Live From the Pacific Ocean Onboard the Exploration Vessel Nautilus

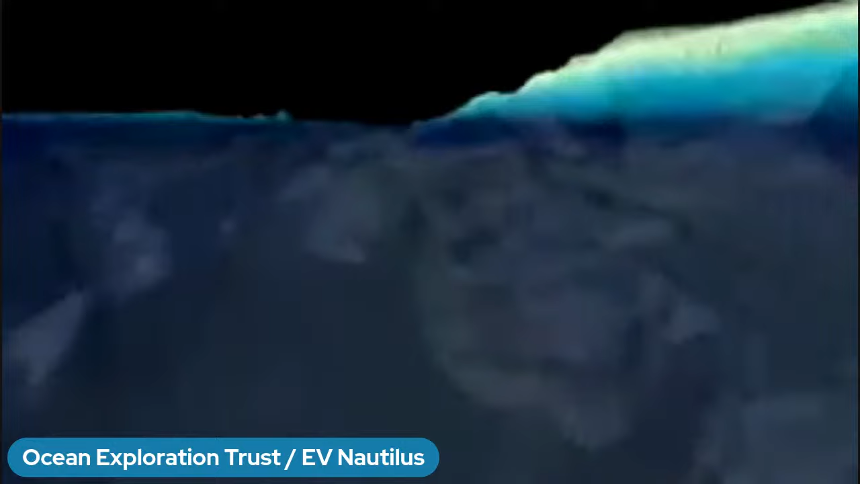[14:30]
So maps of mountains and valleys, crevasses, pretty much everything we have on land, we have under the ocean as well. And we make these so that we know where to send ROV Hercules and our other ROVs as well.
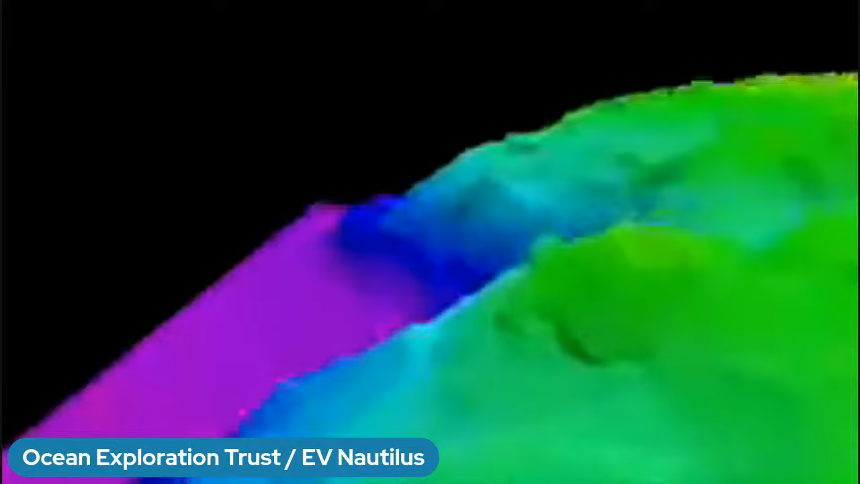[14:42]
Because without a map, they don't know where to go. And we don't know where to search because we don't want to dive somewhere where there's not going to be a whole lot of biodiversity or where we think there's not going to be a whole lot of biodiversity.
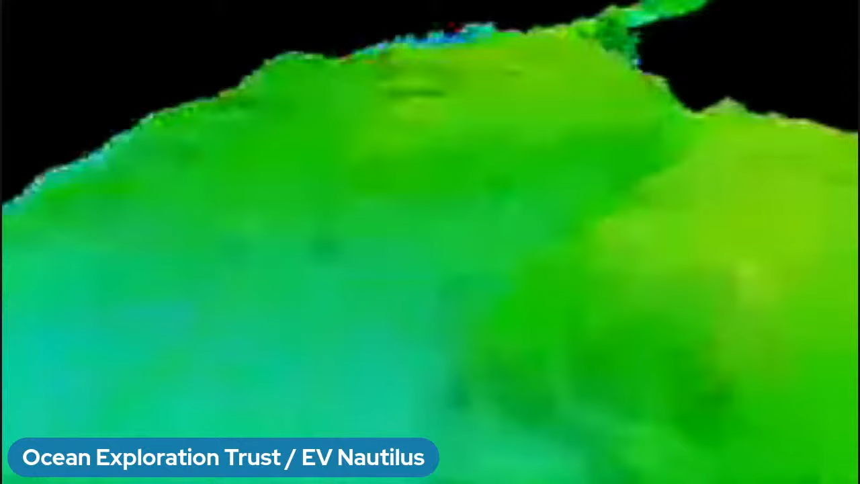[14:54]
So these really help inform where we send our ROVs on expeditions like this.
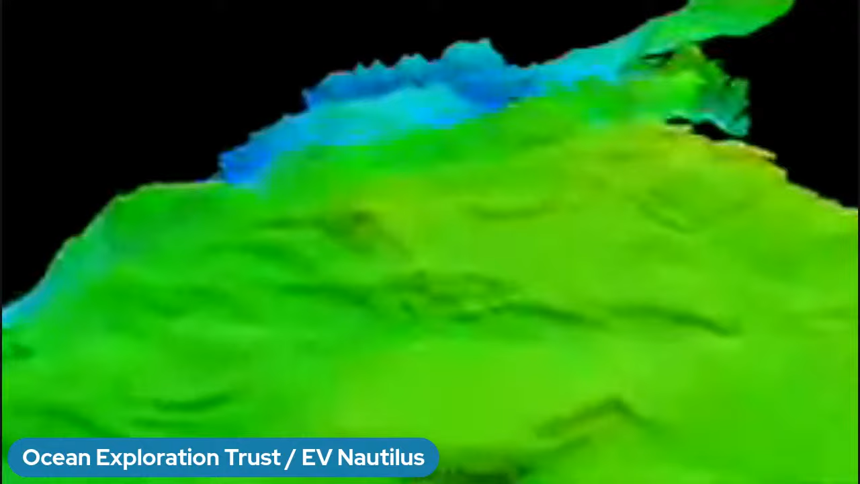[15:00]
And we're looking at different colors, Haley. What do those colors tell us? Yes, thank you for that. So that's like, so the cooler colors, that'll be the blues and purples, indicate deeper areas.
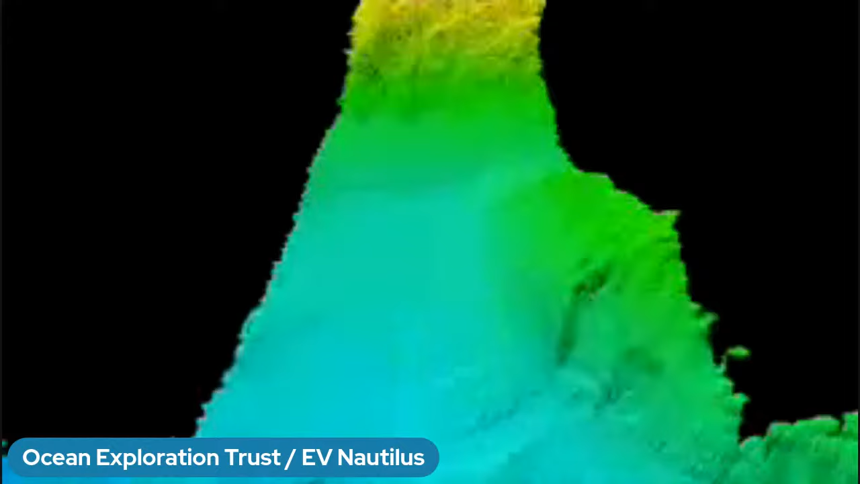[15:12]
And the warmer colors, which are going to be yellows and reds, will indicate like higher areas. So tops of mountains are red and bottoms of mountains are blue.
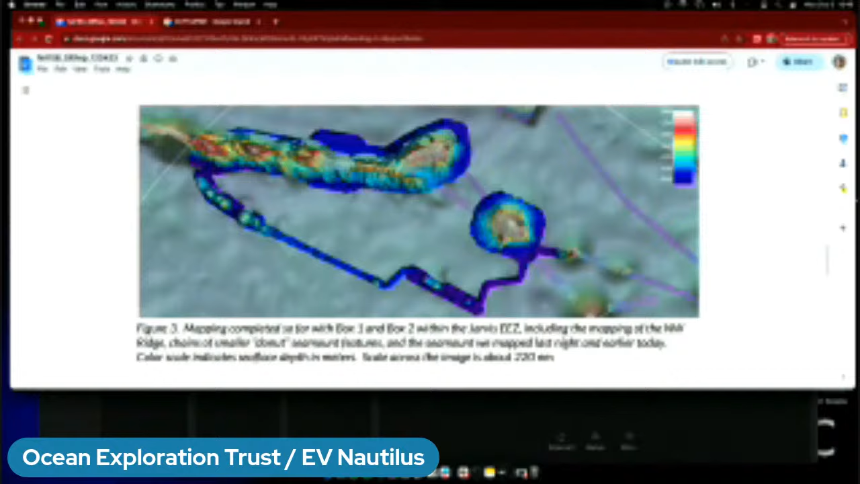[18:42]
or these cooler colors, rather, are deeper areas, and these warmer colors on top are shallower. So we're looking at, you know, what is that? Probably like 3,000? Easily. Yeah. 3,000. Like, so that's 3,000 to 4,000 sometimes of a difference, depending on where we are on the ridge. So yeah, it's huge, huge ridge that, of course, we have relatively no information about.